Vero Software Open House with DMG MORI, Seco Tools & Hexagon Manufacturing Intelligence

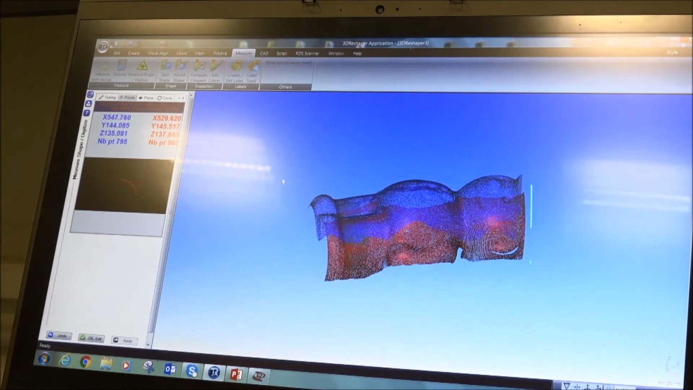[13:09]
They would then layer a surface over there and create what we call a cutter path.
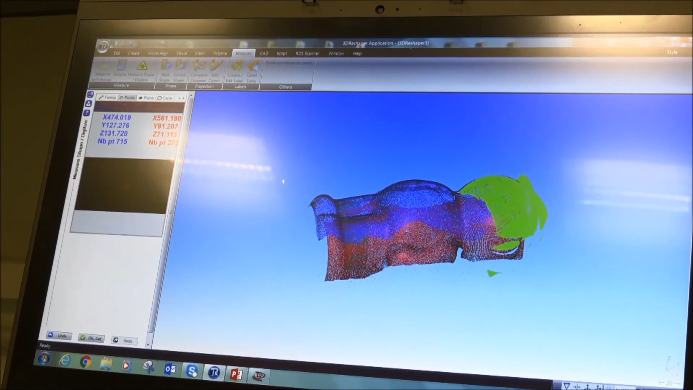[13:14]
And then from that cutter path, the mould that you see before you're on the table can be cut for manufacturing purposes.
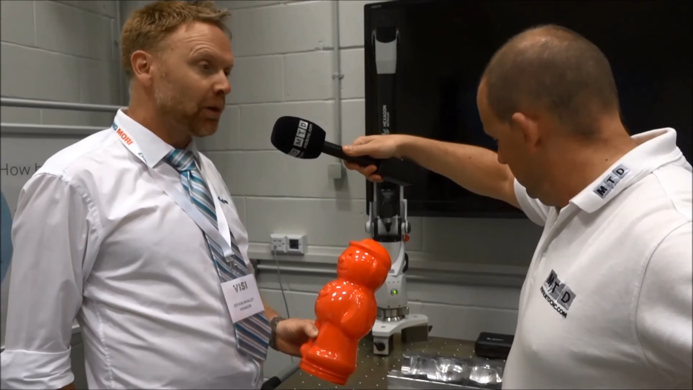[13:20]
So, I don't know how you would have gone about doing this previously before scanning technology. It would have been a hell of an arduous process, wouldn't it?
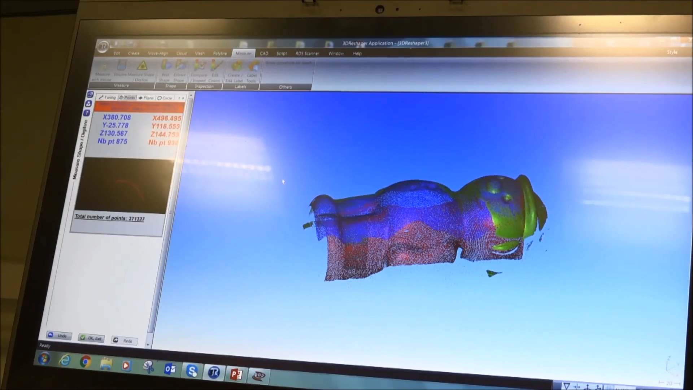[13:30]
Oh, very laborious. You would have to go in with a hard touch probe and just take individual hits,